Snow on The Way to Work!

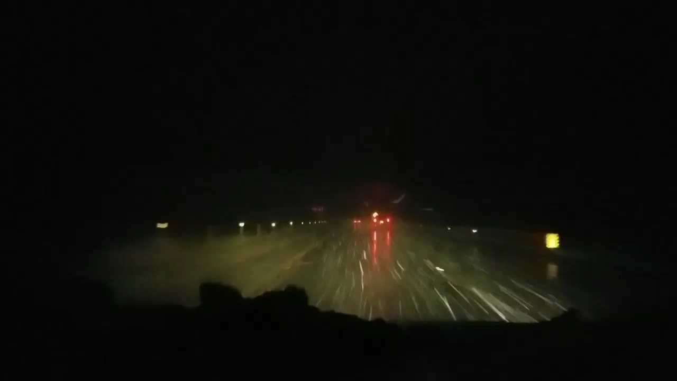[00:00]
yes it does look like I'm flying the Millennium Falcon and it's weird because usually it's worse up this way towards work than it is down where I'm at like as far as sticking to the road but it's not even sticking it's just wet and people are being slow I guess because they can't see that good like meh PA is known for the roads